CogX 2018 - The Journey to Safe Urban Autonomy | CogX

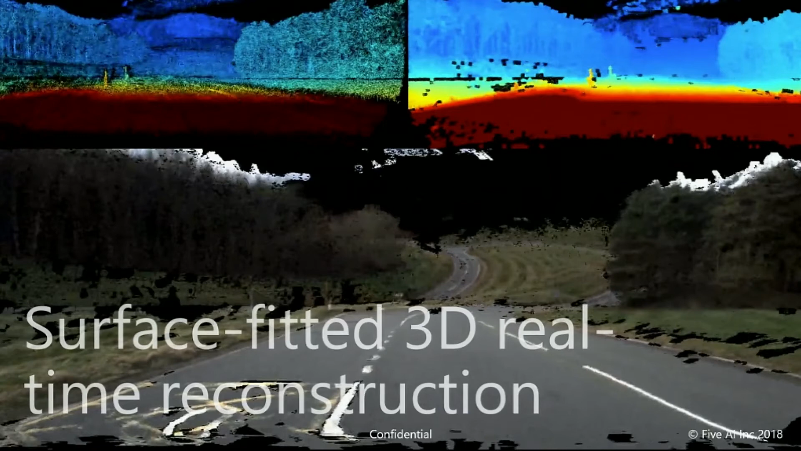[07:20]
uh and some of those uh involve actually classic stuff so you know this is a case where we've uh we've done a surface fitted 3d real-time uh reconstruction
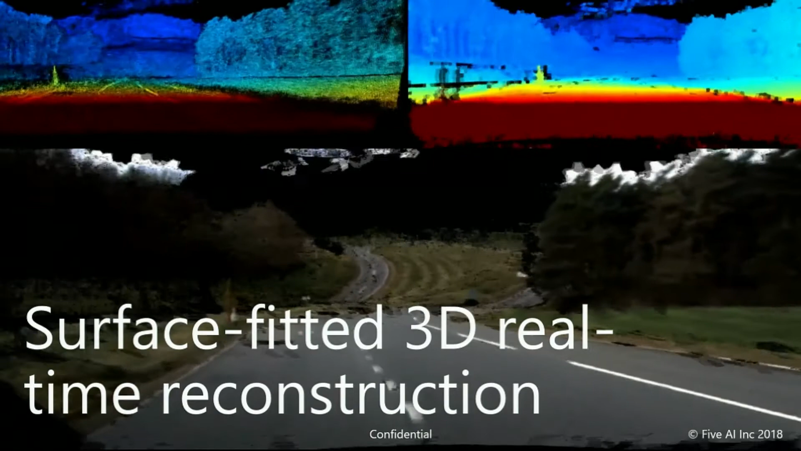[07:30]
of the scene so we're basically taking binocular images um we're matching points in them uh using semi-global matching um and then we're
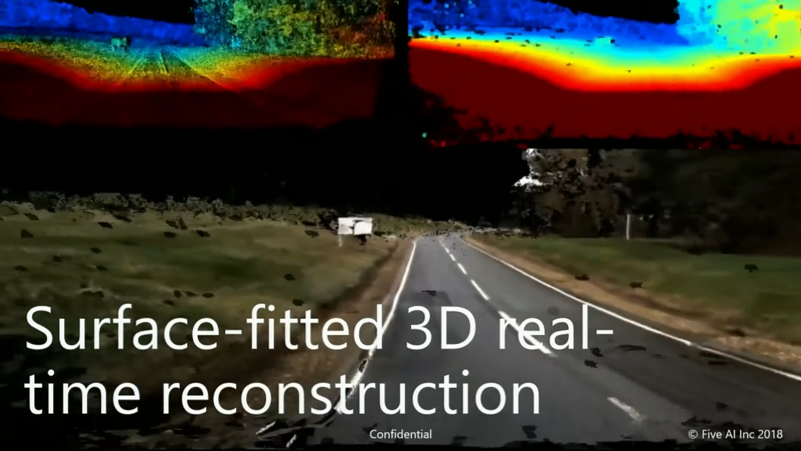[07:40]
surface fitting uh individual super pixels um to a particular
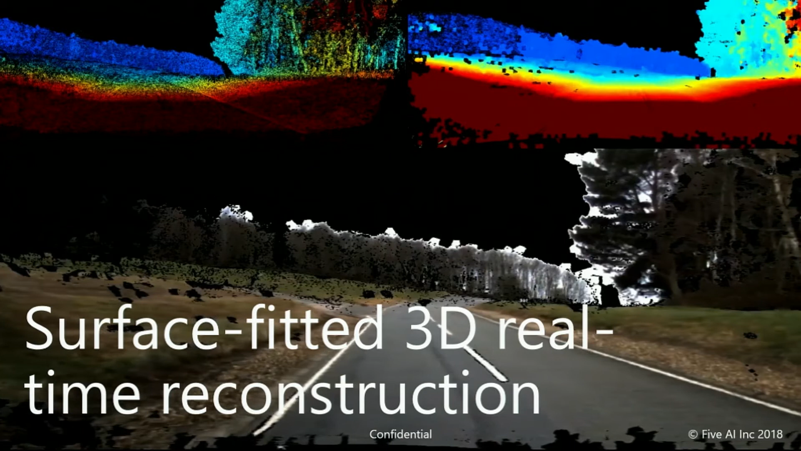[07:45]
plane and you can see that we're getting a pretty good view of the topology and the
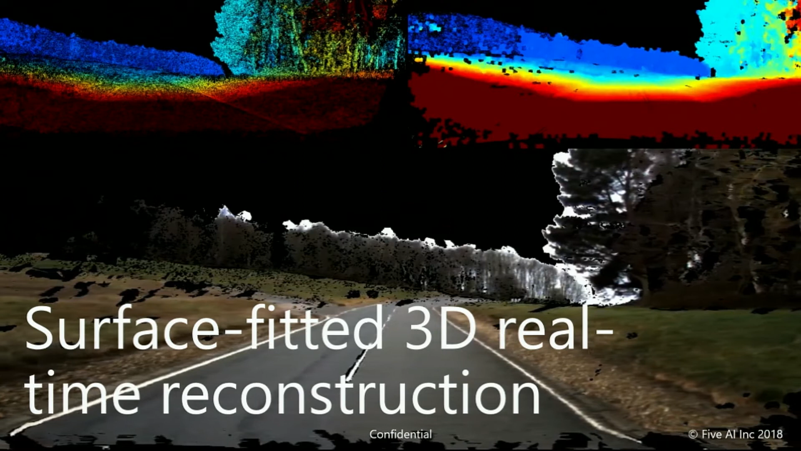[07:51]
rgb of every pixel in the scene um so yeah so some of it involves those kind of technologies we